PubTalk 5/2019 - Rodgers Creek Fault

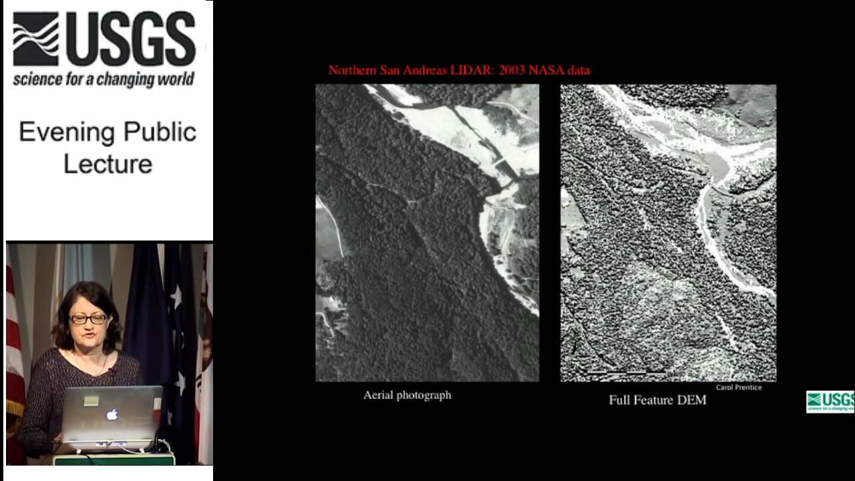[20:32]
So, what you're seeing are the tops of trees. But you can filter the LIDAR point cloud to remove all but the ground returns, essentially removing the trees and leaving a so-called bare earth image. So, even though this is an older vintage data set, so it's not the highest of resolutions,
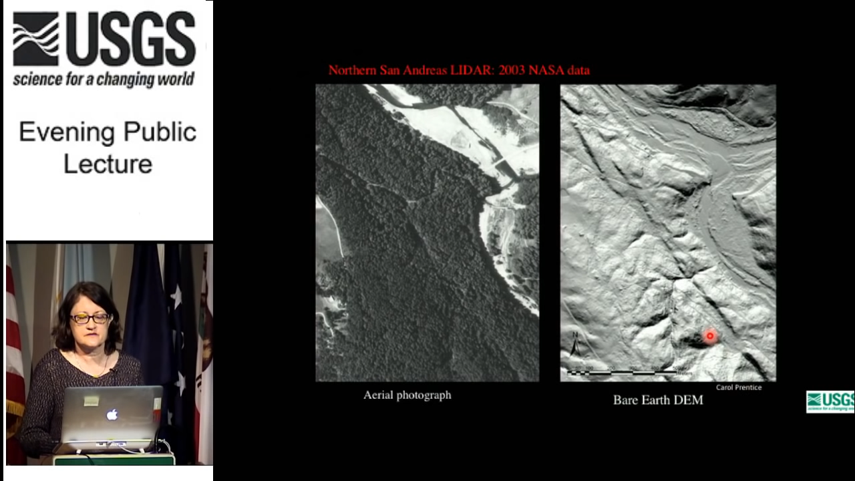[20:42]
you can clearly see these strong liniments that define the surface trace of the San Andreas. Okay, now so let's consider the Rogers Creek Fault in the context of rupture complexity and multi-fault ruptures.